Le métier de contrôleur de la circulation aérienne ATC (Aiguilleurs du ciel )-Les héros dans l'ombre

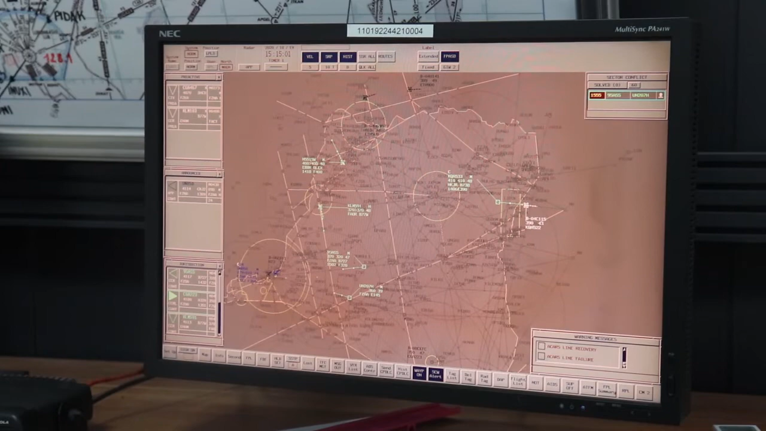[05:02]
ça nous permet de visualiser le trafic et de faire des séparations comme si on était dans l'environnement radar. Ok. Nous avons aussi
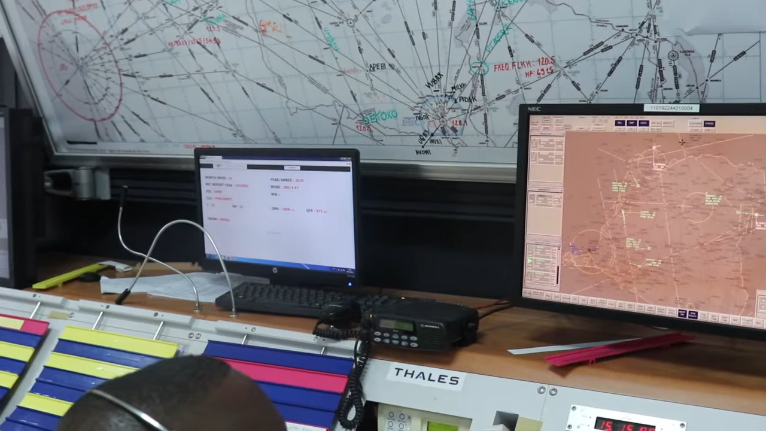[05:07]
nous utilisons des fréquences pour faire la séparation.
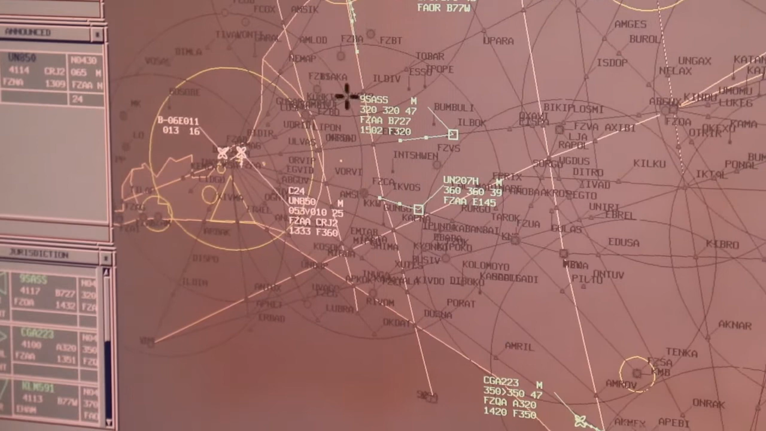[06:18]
Chaque spot représente un avion et sur le tableau de contrôle, vous voyez, il y a des papiers.
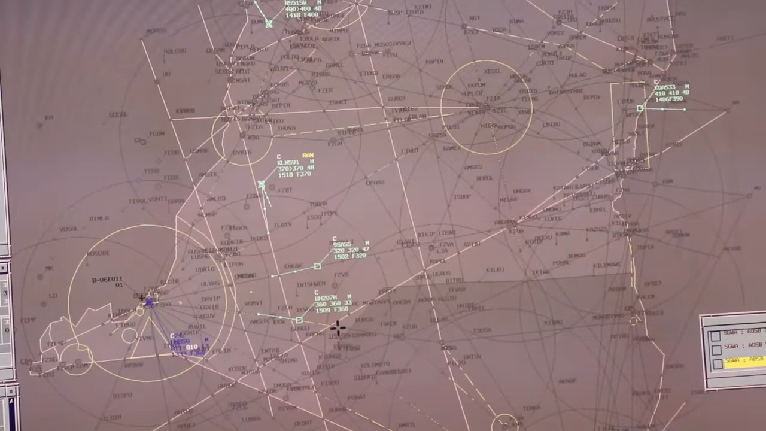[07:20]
Okay. Alors, nous contrôlons, nous les séparons et nous faisons notre travail comme il se doit. Mm-hmm. Et nous nous encourageons à faire davantage mieux ce travail.
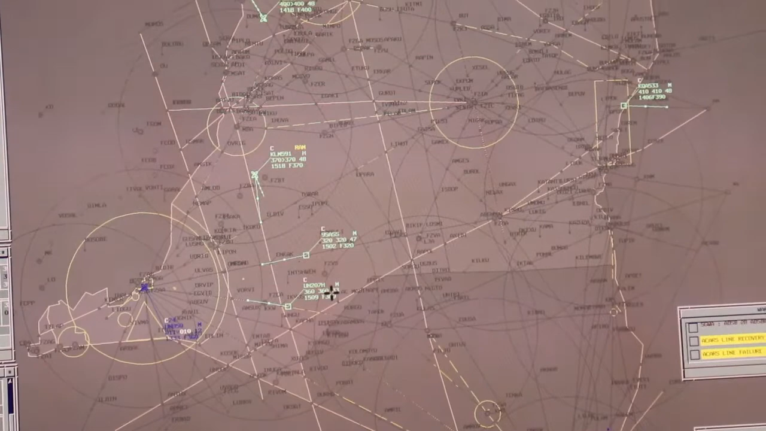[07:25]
Donc, des fois, quand ça arrive que nous atterrissons, on acclame là, surtout c'est grâce à votre travail.
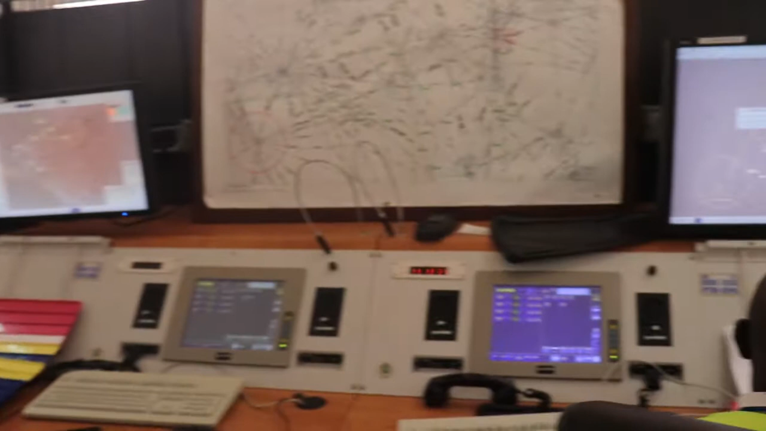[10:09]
Là maintenant nous sommes avec moyen de surveillance.
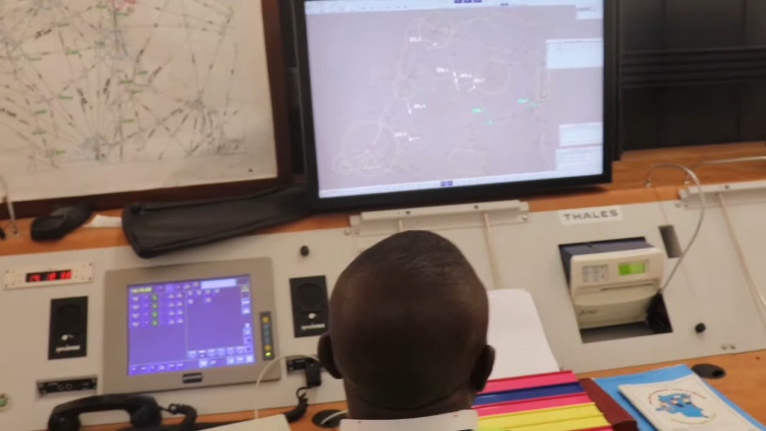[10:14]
Au jour d'aujourd'hui, nous pouvons voir les avions où ils sont. Ce qui n'était pas le cas dans le passé.
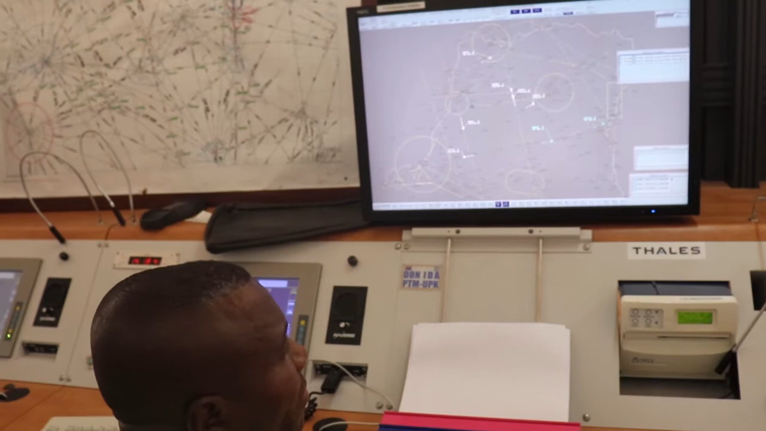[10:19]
Il y a 5 ans, on n'était pas ce cas-là.
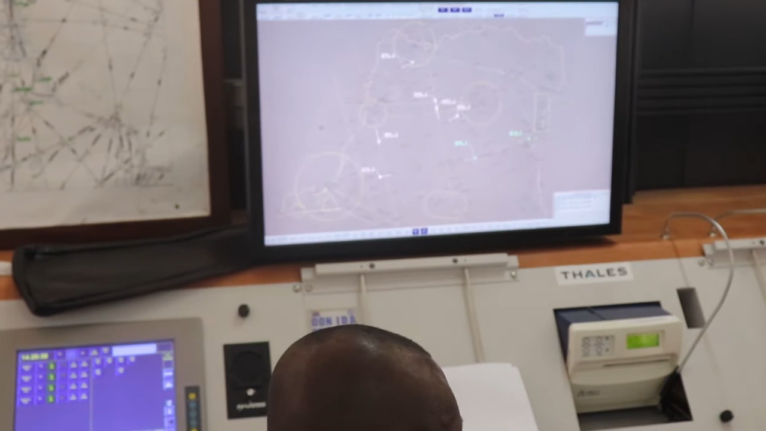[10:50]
Une manière détaillée, voilà, hein, une manière à but, voilà ce que c'est ADS-B. Il y a le radar qui envoie un écho. L'écho arrive, l'avion revient sur le radar et vous avez un écho sur l'écran.
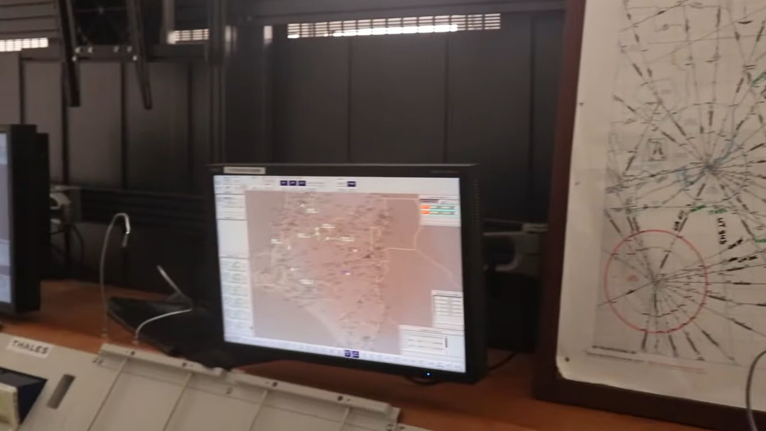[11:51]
et vous savez où se trouve l'avion à l'instant T. Donc voici, du point de vue de sécurité, nous avons beaucoup gagné.